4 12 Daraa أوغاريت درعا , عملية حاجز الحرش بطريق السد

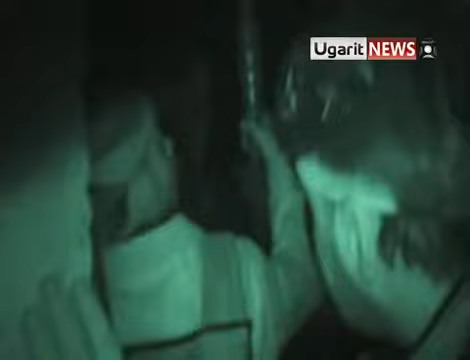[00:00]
بسم الله الرحمن الرحيم. كتيبة اليرموك بالتعاون مع كتيبة 18 أذار والمجاهدين تلك عمليات تقوم باقتحام حاجز السد الحرج.